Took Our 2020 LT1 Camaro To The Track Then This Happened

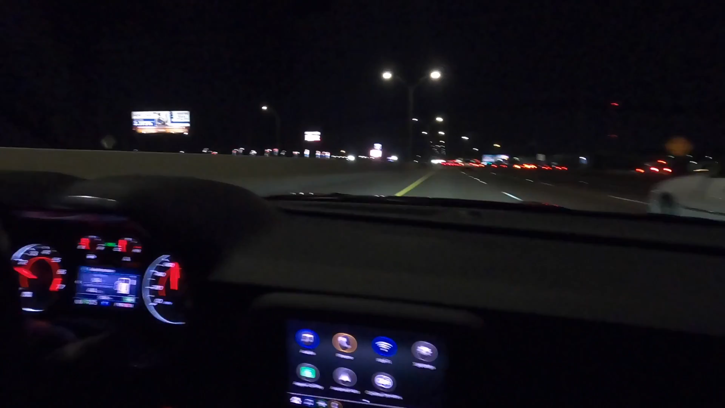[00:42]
guys, making a quick pit stop.
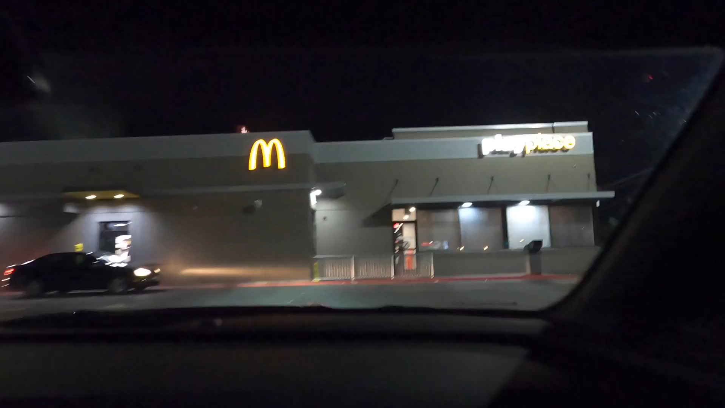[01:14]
This video is sponsored by McDonald's. What do they say?
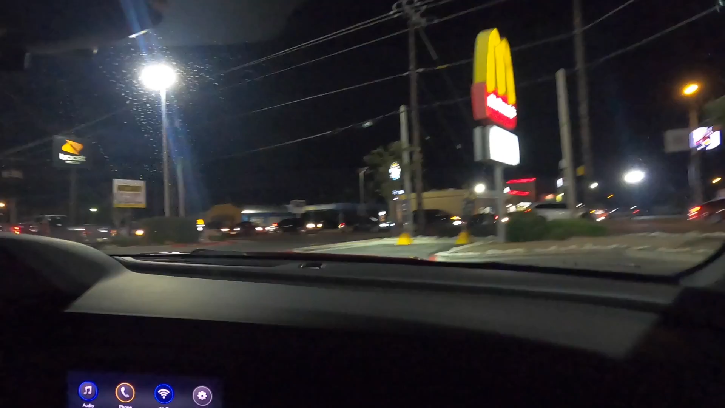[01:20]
Get it your way in Mickey D's, or is that Burger King?
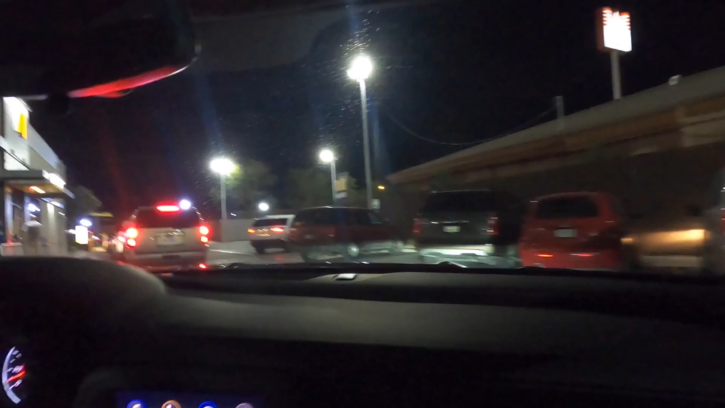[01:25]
Anyway, I'm gonna grab a quick some cheeseburgers real quick and head out to the track,
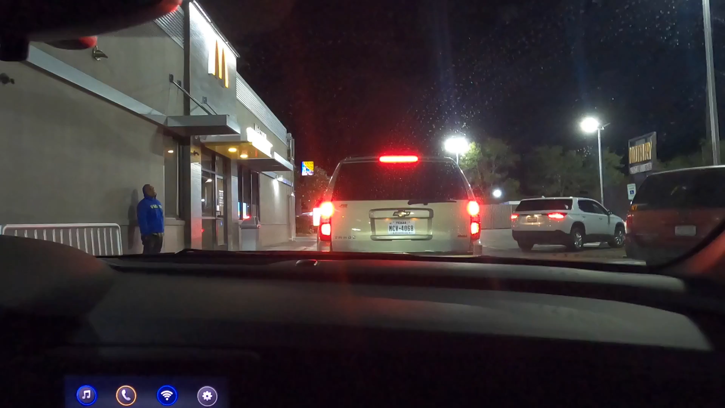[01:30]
because I don't know if you know about track food, but what is it, like $15 tacos and $20 Cokes, and you know, so yeah, we're not gonna have any of that noise. We're just gonna grab some quick cheeseburgers and run. We have arrived. Actually, we're kind of lucky.
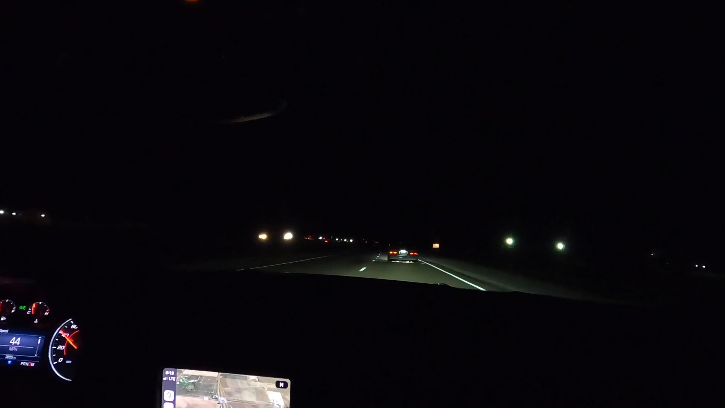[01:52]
Our local track is probably, I don't know, 20 minutes from our house. It's not the best track. It's the only one we got. It is a quarter mile track. The only thing is, on testing tune night, they run this deal where they only prep one side and they don't prep the other side.
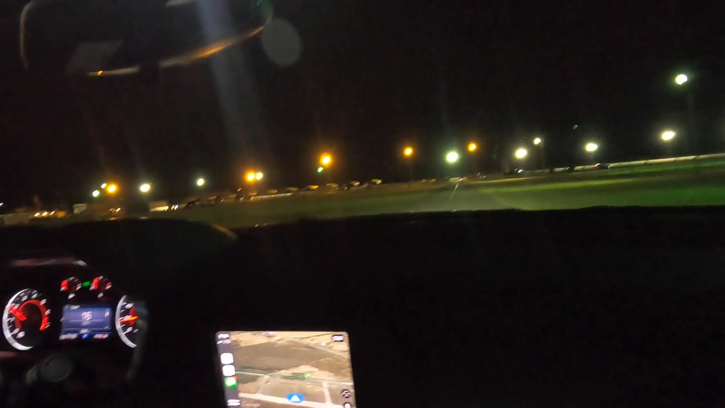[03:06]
Right now we're looking for the tech booth, you can call it that. It's a new car, so they don't really tech them that hard. Check your helmet and stuff like that.